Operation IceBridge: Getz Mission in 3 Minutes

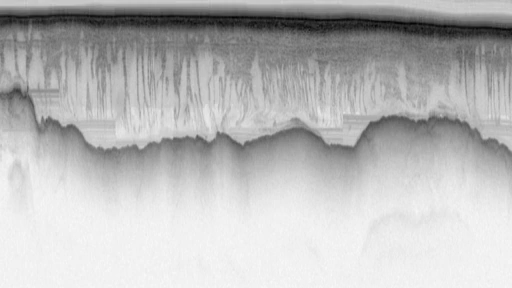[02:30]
which helps us estimate how much ice will flow into the water and how fast.